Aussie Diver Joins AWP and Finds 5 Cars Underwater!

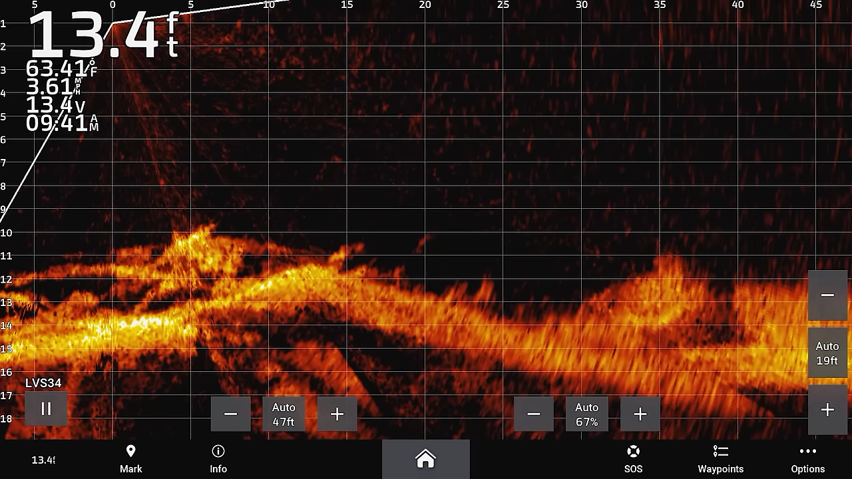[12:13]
On screen: depth 13.4 ft
All right, so we're going over an object now. It definitely looks like a log. It does look like a log.
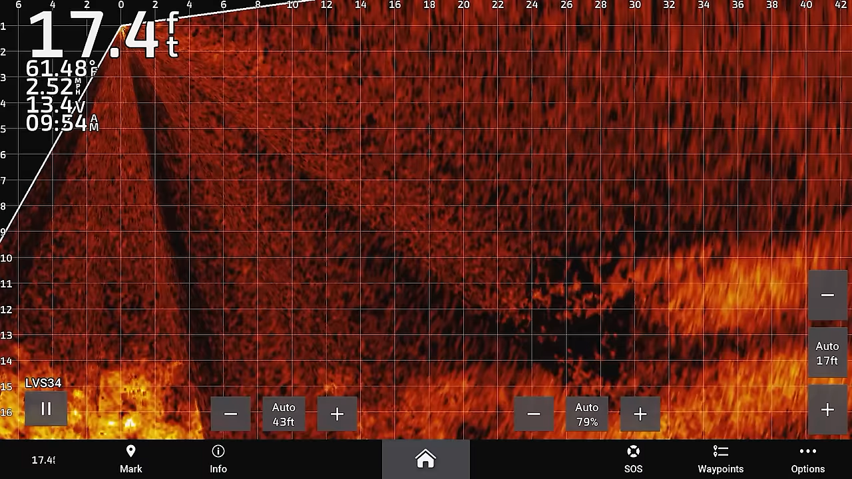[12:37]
On screen: depth 17.4 ft, water 61.48°F
So what I'm going to do now is I'm just going to go in and out a few times.
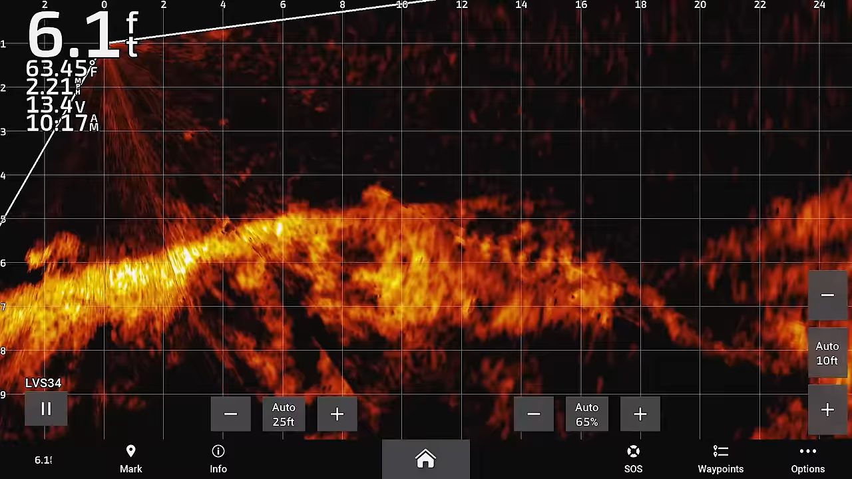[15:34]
On screen: depth 6.1 ft
The shit image it's kind of portraying is like two tyres sticking up. There's a car there. There's 100% a car.
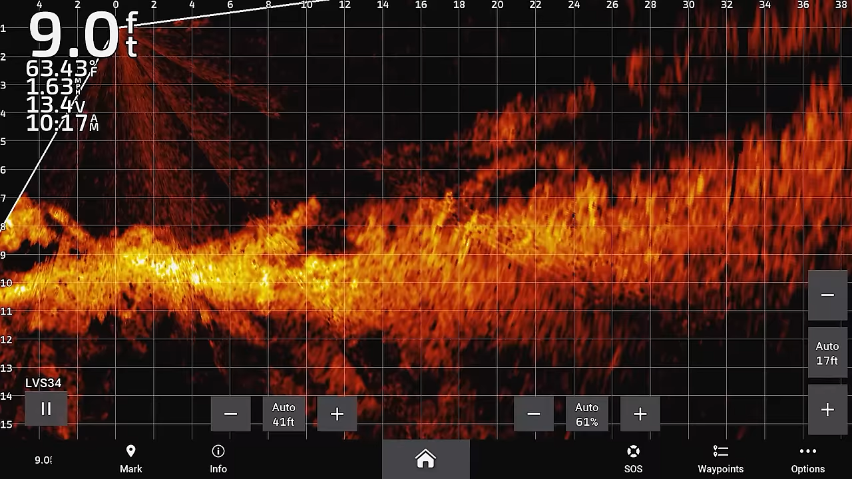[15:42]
On screen: depth 9.0 ft, water 63.43°F
Oh, there? Yep. Car there, Jared. To me it looks like a very decayed car.
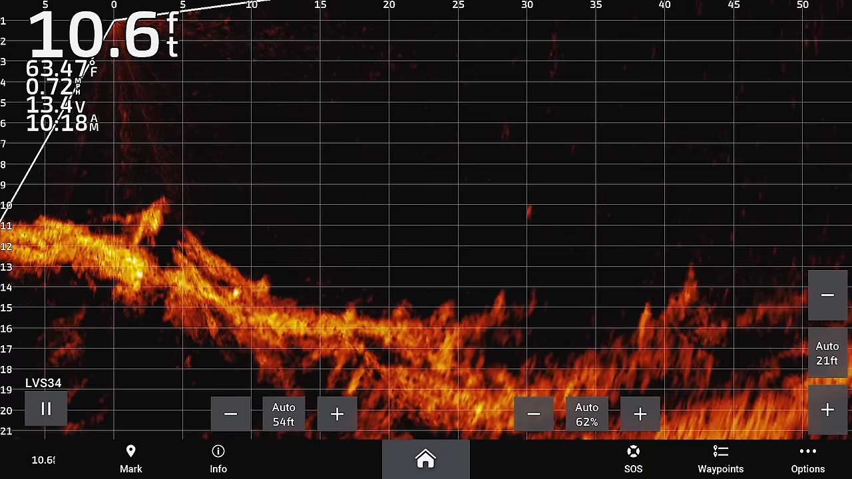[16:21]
On screen: depth 10.6 ft, water 63.47°F
Yeah, it's tough to say. I would say 10 to 20 years. Yep. That's probably what that one looks like.
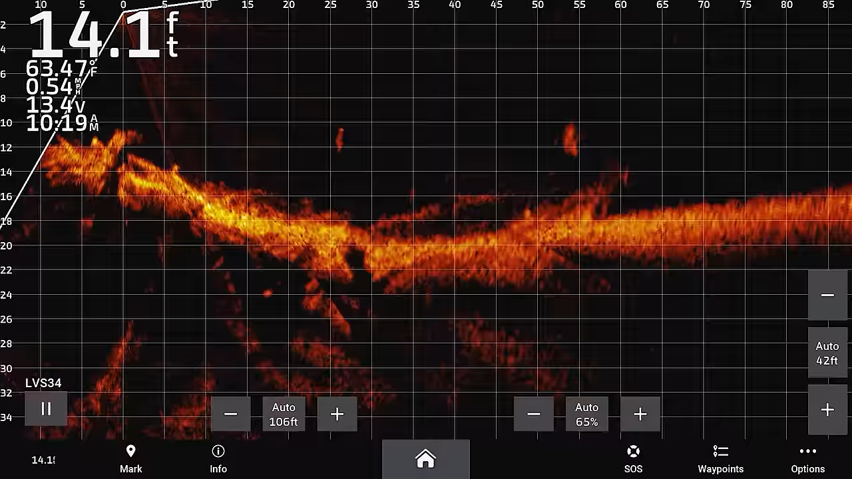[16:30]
On screen: depth 14.1 ft
Yeah. I think I would like to change that to down. Yeah.
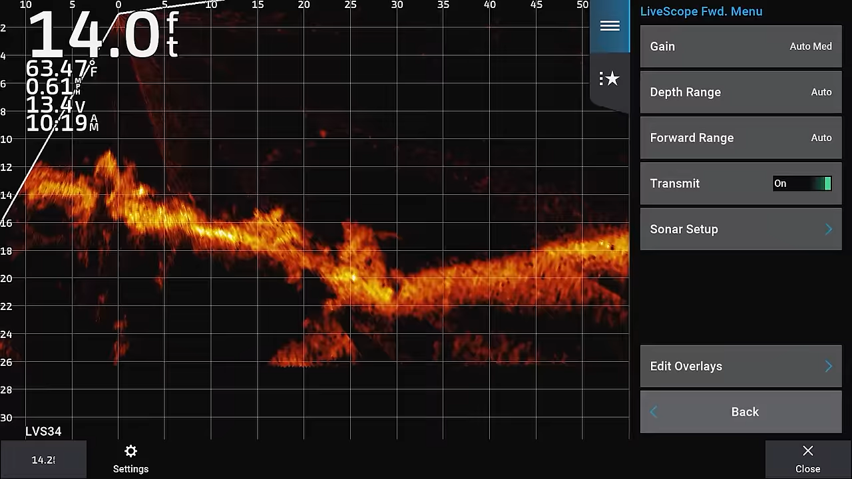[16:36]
On screen: depth 14.0 ft
So we'll change it to options, sort of setup, installation, orientation, down.
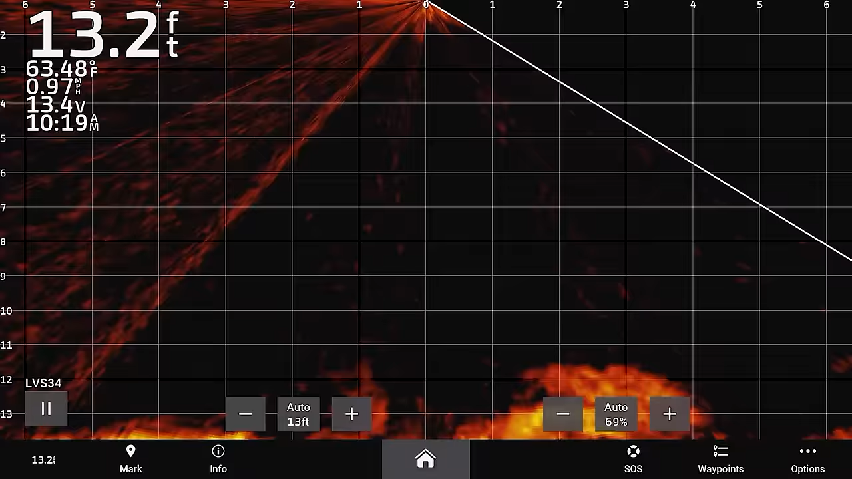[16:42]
On screen: depth 13.2 ft, water 63.48°F, speed 0.97 mph
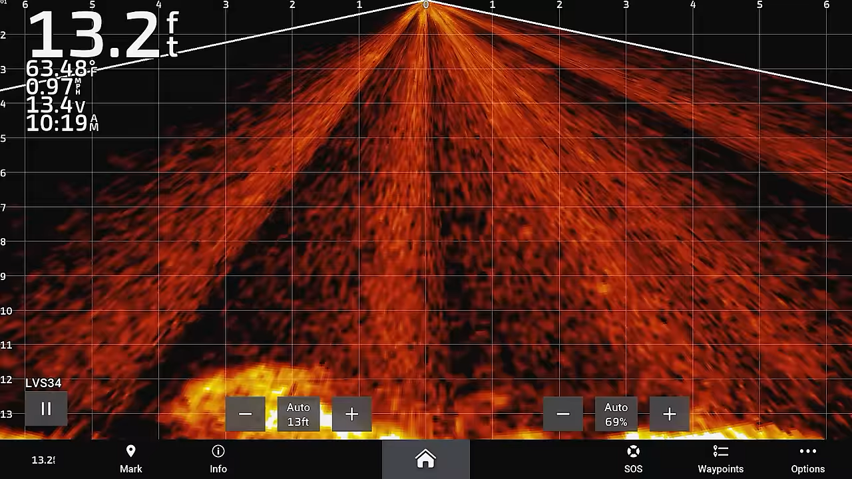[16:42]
On screen: depth 13.2 ft, water 63.48°F
Beautiful. Well that's definitely one car here. Plus the motorbike sticking out of the water there.
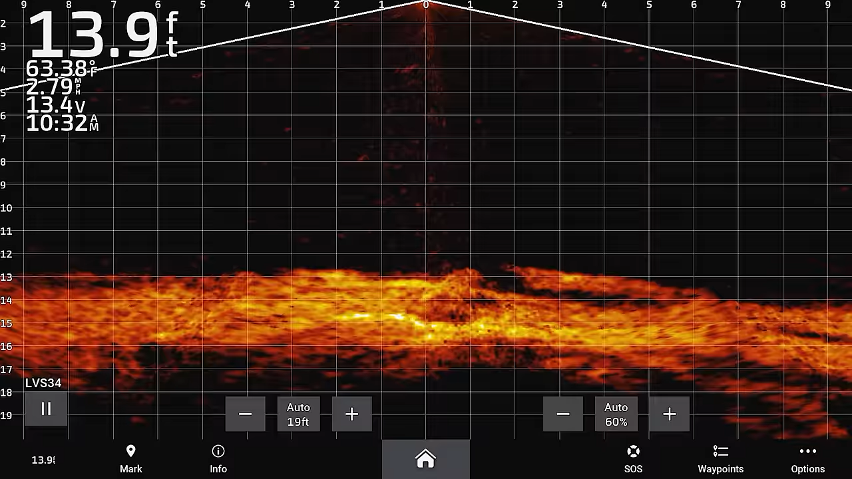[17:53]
On screen: depth 13.9 ft, water 63.38°F
There's actually two there. Two cars there.
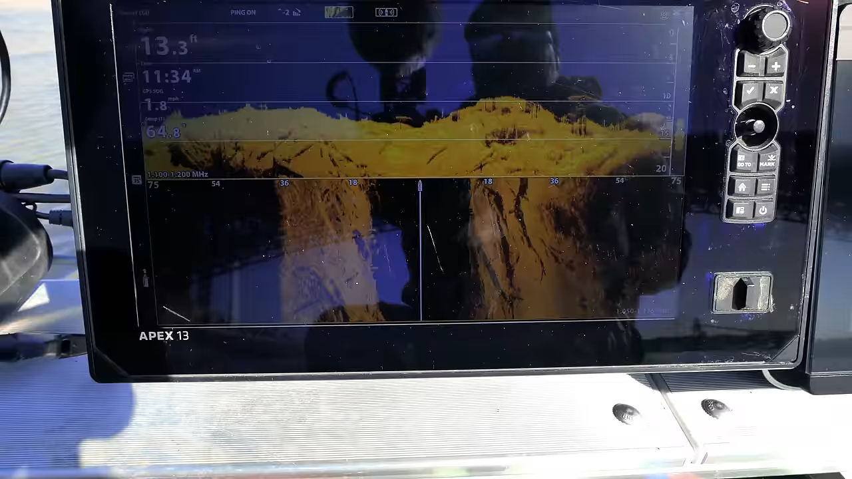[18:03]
So we're over the top of something there. I think that's it right there. Yeah.
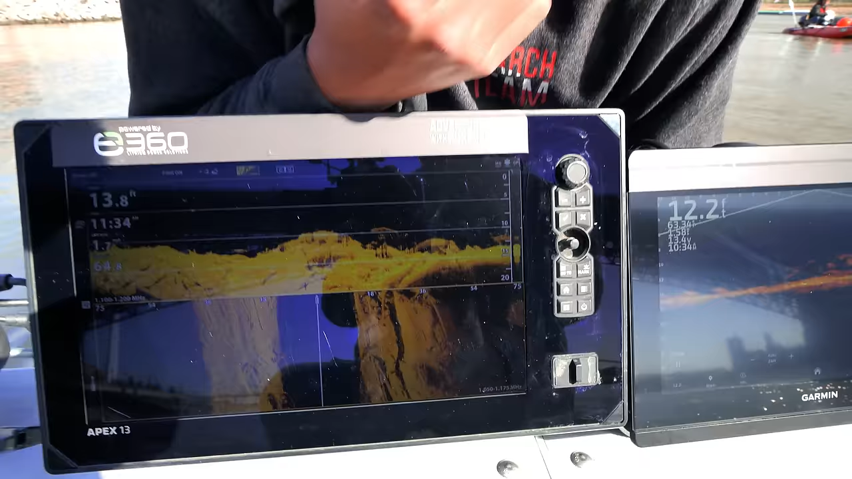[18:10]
And here there's... And then right here it looks like it's like a little bit sideways or something. And because we're looking for man-made structures, it throws you off all the time.